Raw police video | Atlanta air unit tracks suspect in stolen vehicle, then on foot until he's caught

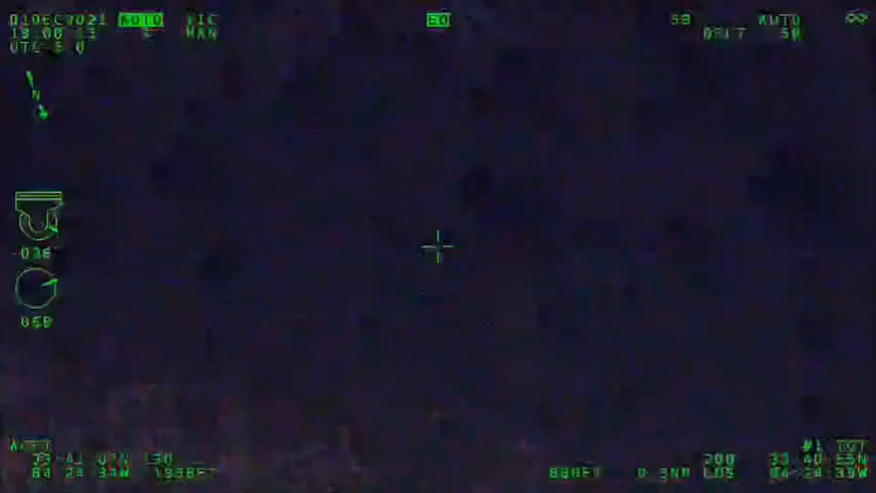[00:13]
Alright, just 41 into the guardrail.
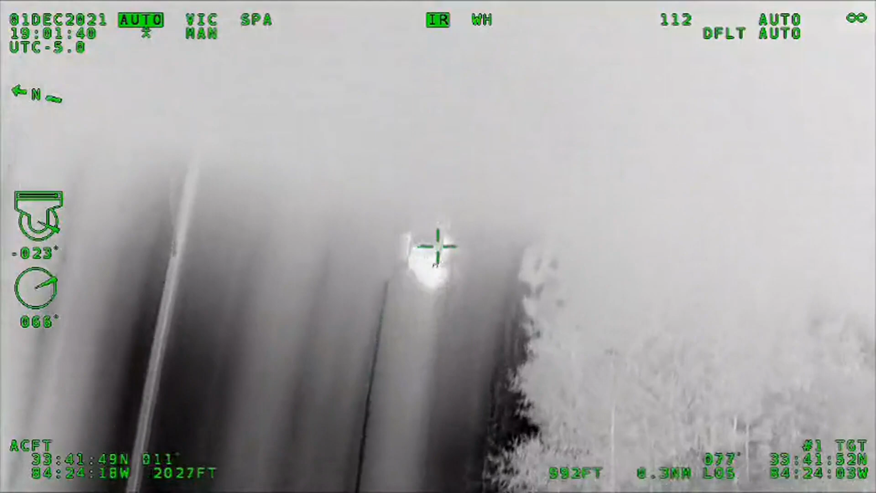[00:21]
Now on 166 East, we'll be coming up to the stop with Lakewood here shortly. We're going to be going eastbound Lakewood.
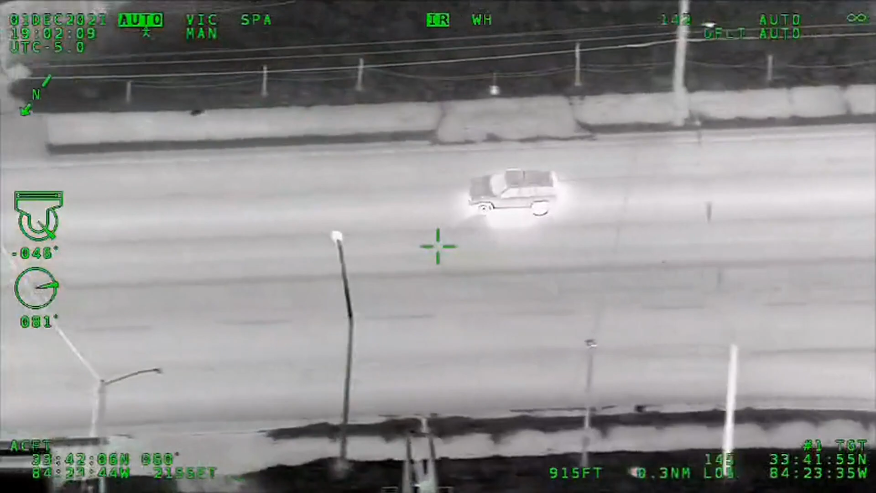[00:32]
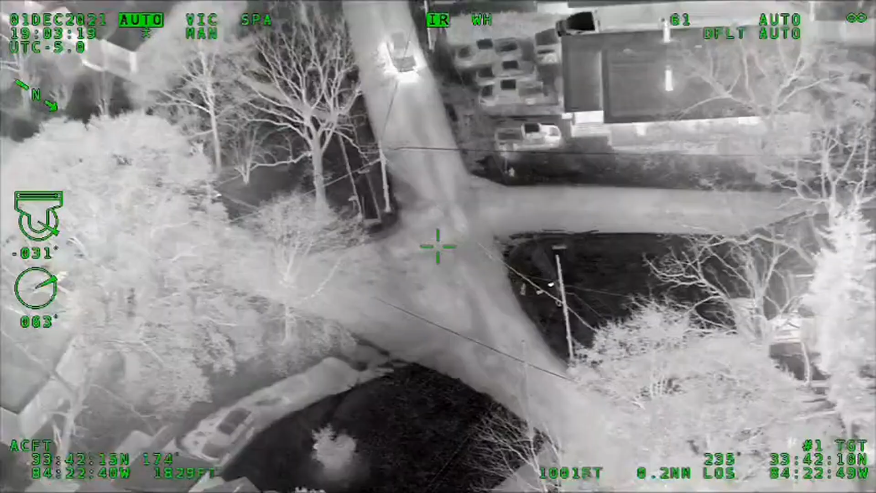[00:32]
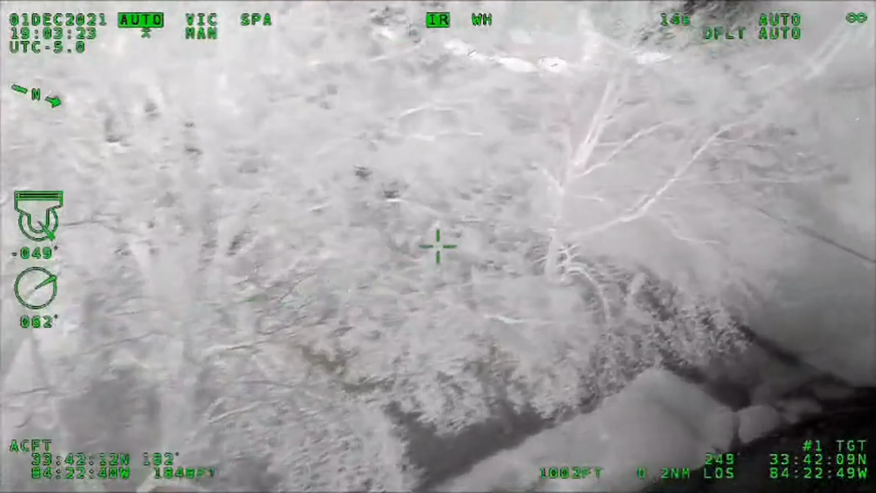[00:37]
Making a right to go southbound Meter Avenue. Standby. He ran off the road.
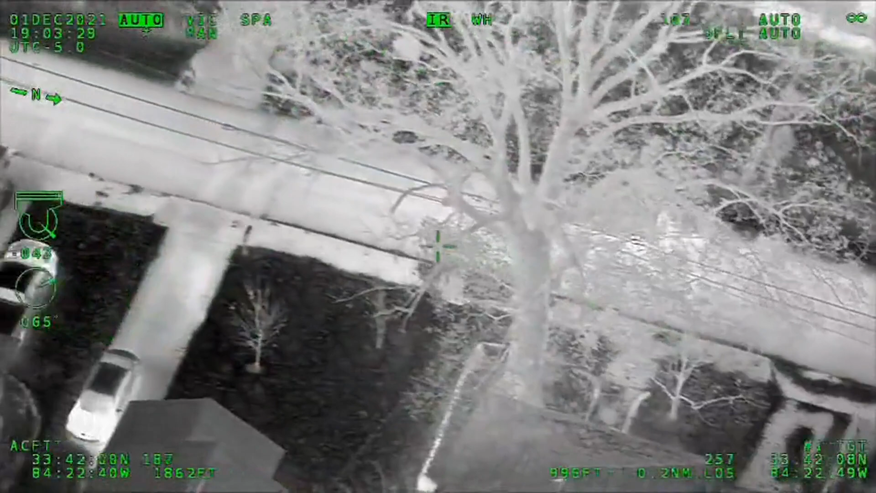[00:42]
It looked like he may have hit a fence, but he definitely ran off the road. He's still moving though. Southbound Meter Avenue. M-E-A-D-O-R. Alright, he's stopping. Driver is bailing running eastbound. Eastbound Meter and William Nye Drive. Running eastbound through the cul-de-sac.
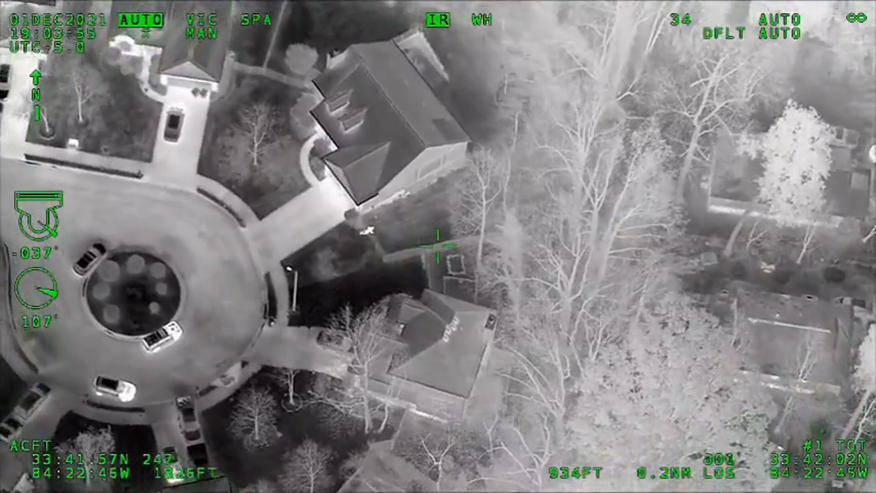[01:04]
Going to be running behind 278 William Nye Drive. Trying to jump the fence now. He's now in the backyard. 278 William Nye Drive.
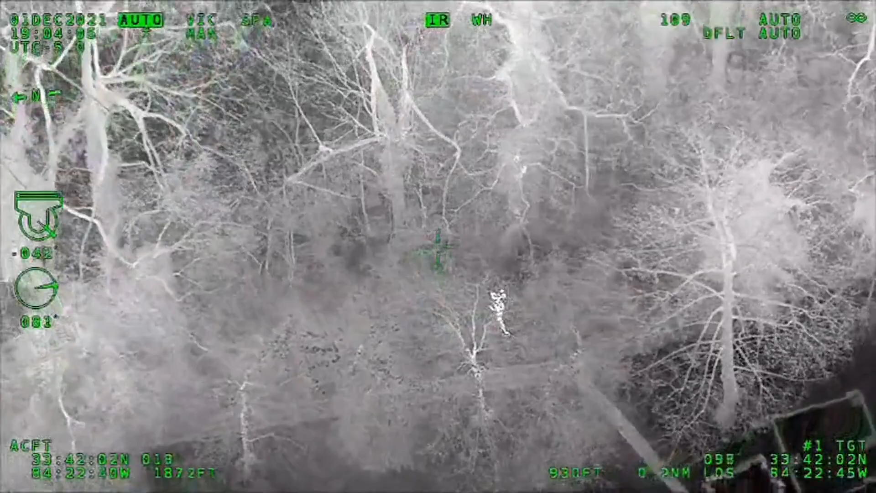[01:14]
Jumping the other fence to go into the wood line.
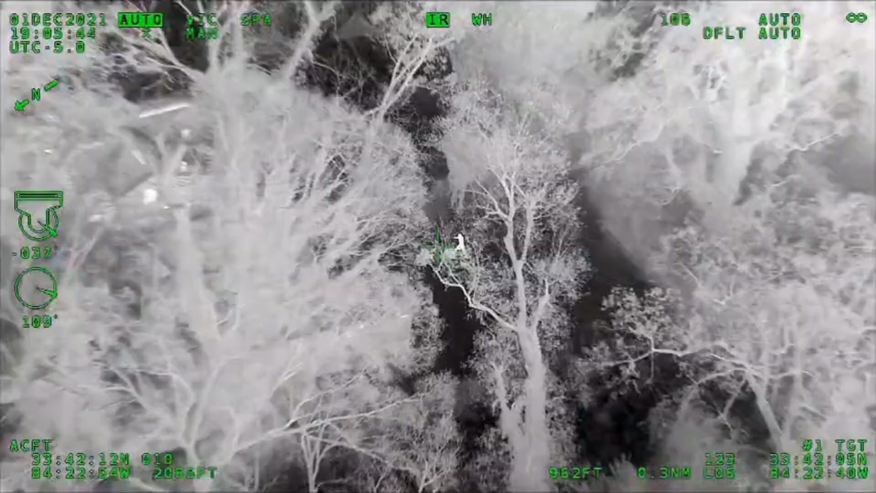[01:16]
I still should be able to keep eyes on him.
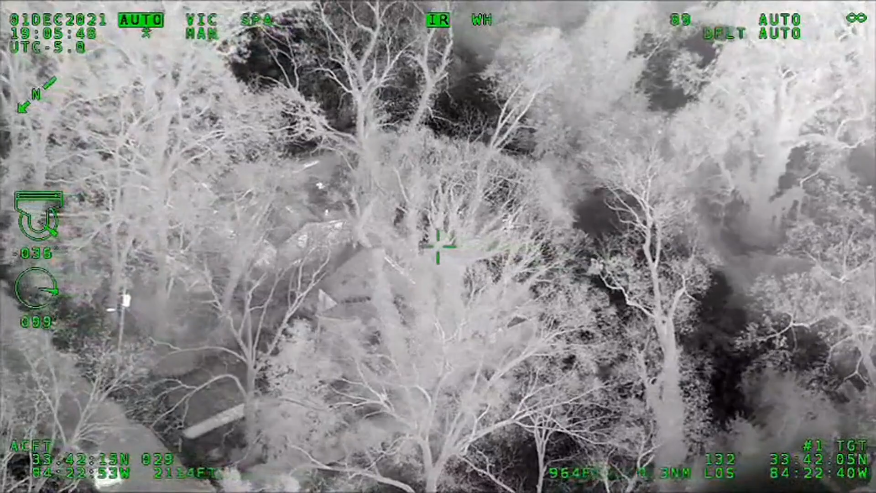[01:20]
Walking eastbound. Going to be behind 349 Troy now. Right behind the house at 349 Troy Street. Still got it on 349 Troy Street. Those officers keep moving down the street. Keep moving eastbound. I'll tell you he's directly behind the house right in front of you. Which is going to be 353 now. He's directly behind the house. Coming actually your way up the driveway. Watch the dogs. Watch the dogs. Alright, he saw you. He's running back southbound. Back towards the other street.
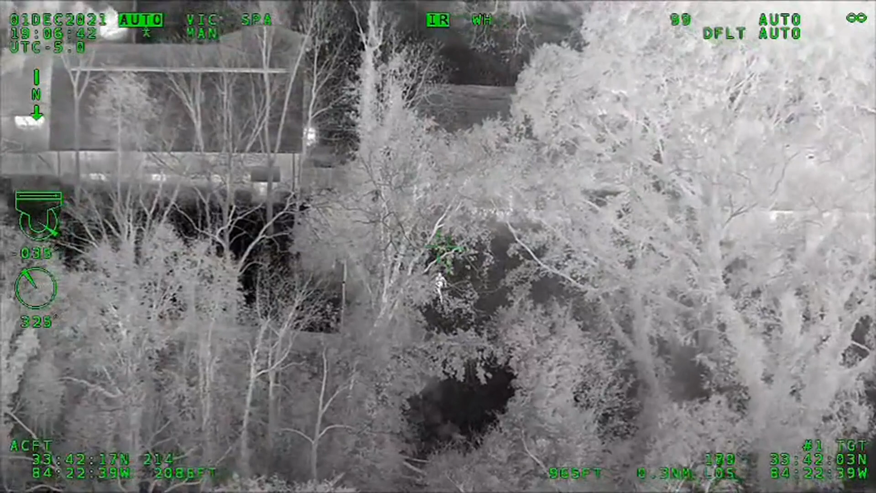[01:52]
Southbound behind the house. 344 Adele Street. He's running southbound. We'll be coming out to Adele shortly. I need somebody at 344 Adele. I'll walk you right into him.
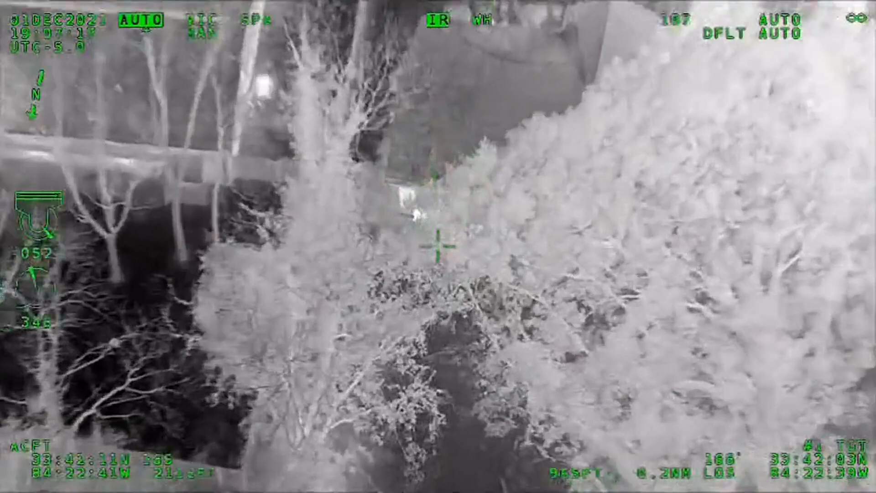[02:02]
He's coming up right where you're at. Or the cat's running on the right side of the house. And he is directly by that corner. Be careful around that corner.
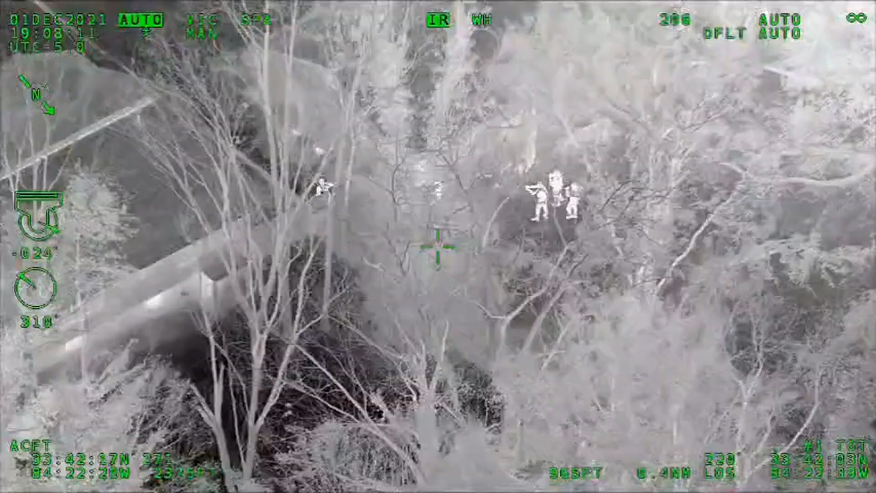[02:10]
He's directly behind that back corner as soon as you come around.
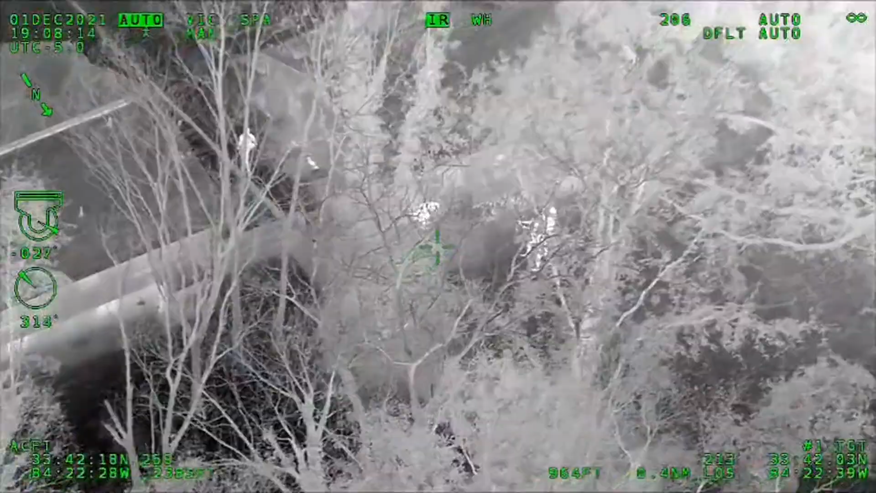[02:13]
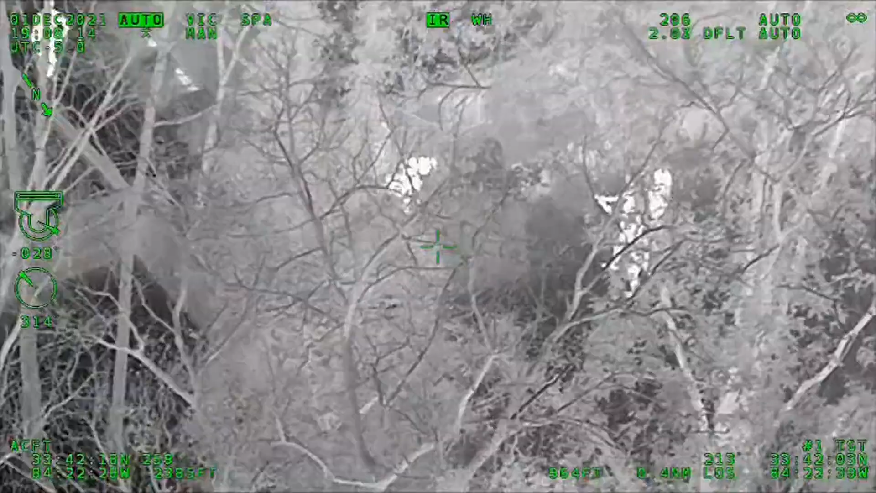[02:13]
Alright, you got hands up. Call out making, giving verbal commands now.